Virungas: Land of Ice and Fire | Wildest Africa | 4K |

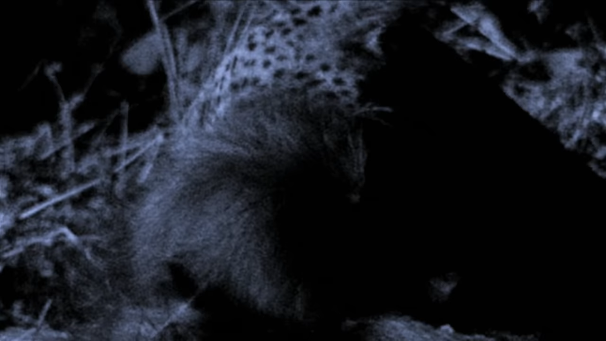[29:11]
Baboons have poor night vision and are the most likely monkey to fall prey to leopards.
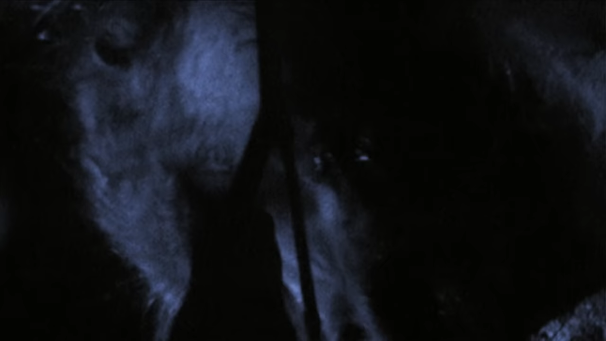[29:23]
The leopard devours the baboon while still in the tree.